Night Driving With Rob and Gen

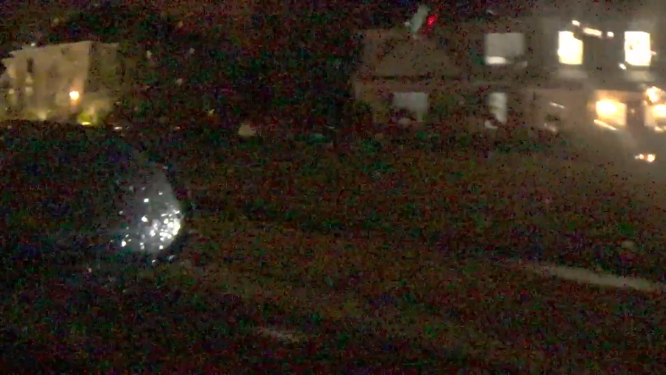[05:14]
Is he gonna speed up? Is he gonna speed up?
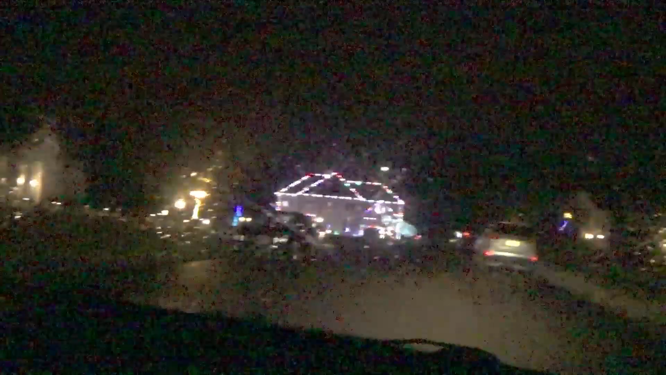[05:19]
He's gonna forget which one's yours and just slam into the back of my car. Oh, sorry. Yeah, because he hasn't come to my house in a while.